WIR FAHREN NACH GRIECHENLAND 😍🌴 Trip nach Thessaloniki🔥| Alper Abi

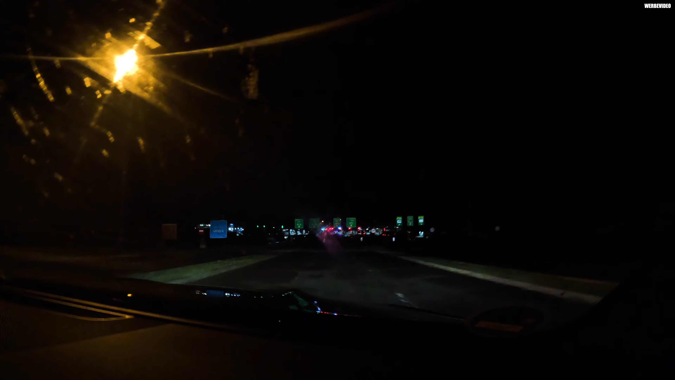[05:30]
letzte grenze erreicht die mazedonische haben wir jetzt hinter uns jetzt